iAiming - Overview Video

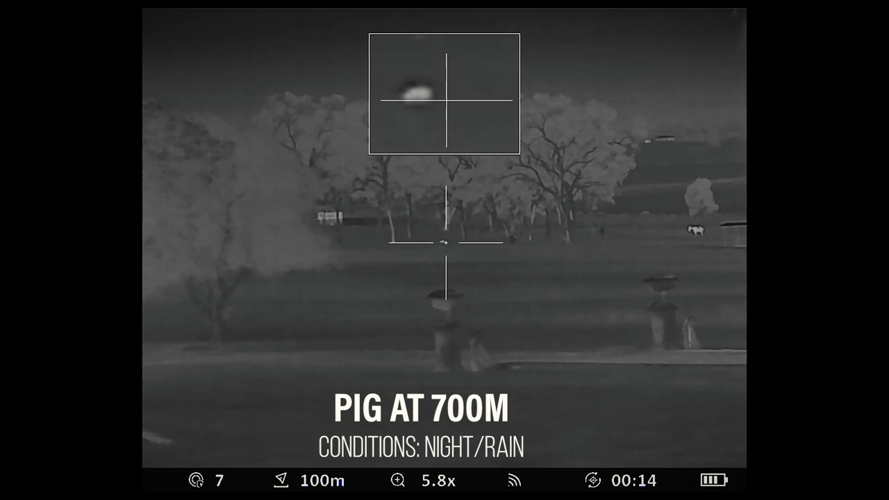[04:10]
So the top screen is magnified on the crosshair, whilst your regular screen is giving you the full field of view. The eye aiming menu offers you six various reticles.
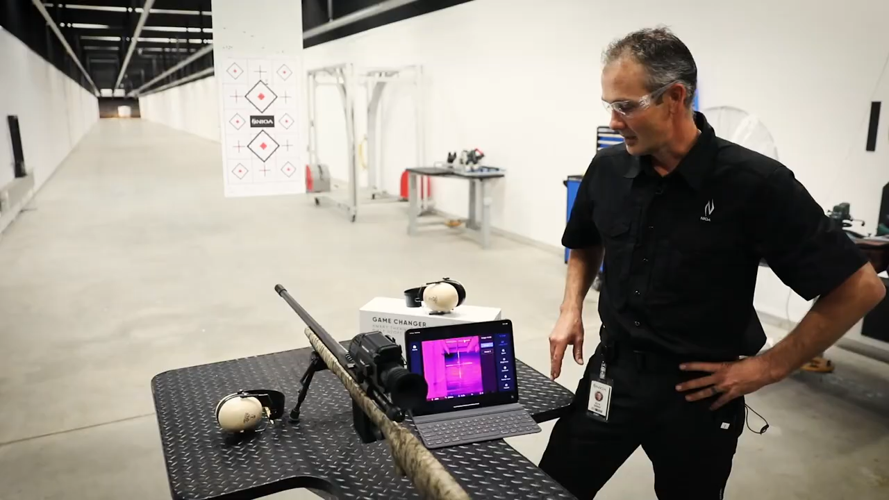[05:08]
So with a tablet or a phone offers you a lot larger viewing picture than what you have through the viewfinder of the actual rifle scope.